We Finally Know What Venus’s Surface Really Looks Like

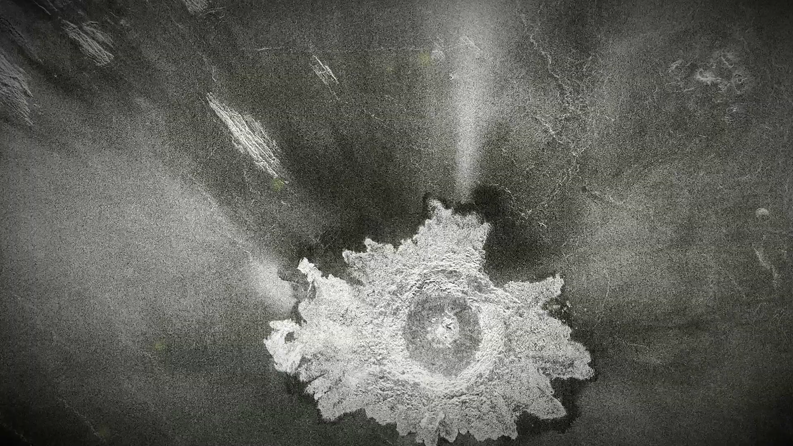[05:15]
The answer came with radar mapping.
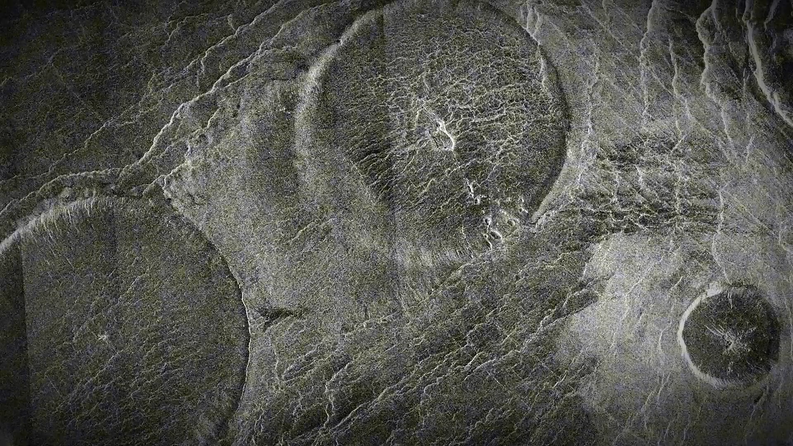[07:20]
In fact, reexamined Magellan data showed two volcanoes erupting in the early 1990s.